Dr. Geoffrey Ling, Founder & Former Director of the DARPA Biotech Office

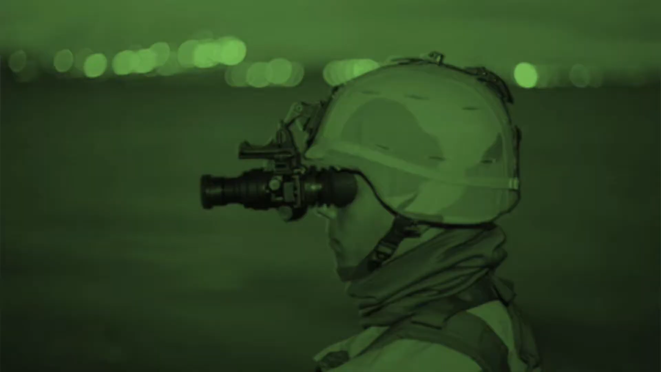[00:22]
night vision goggles, stealth technology came up the DARPA program.